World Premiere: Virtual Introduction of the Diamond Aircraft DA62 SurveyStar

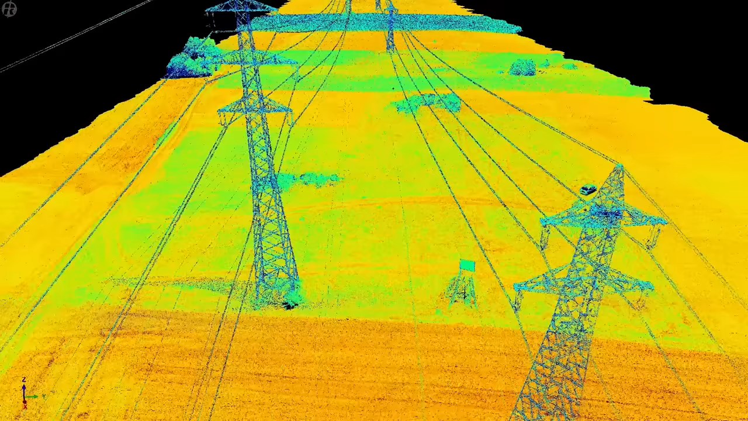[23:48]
The breakthrough in the airborne sector came in 2004 with our pioneering new airborne laser scanner LMS Q560.